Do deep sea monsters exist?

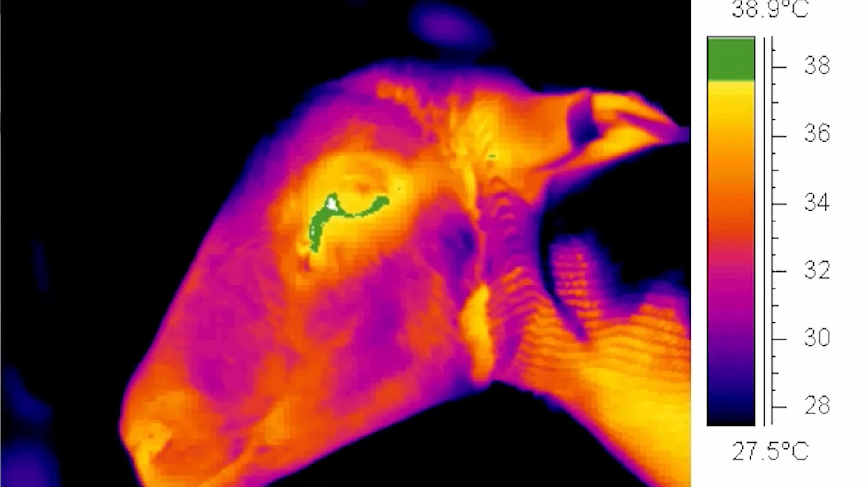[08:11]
On screen: scale top 38.9°C, scale bottom 27.5°C
For example, how infrared cameras are used to observe elusive animals without disturbing them. But since infrared doesn't work well underwater, they had to get creative.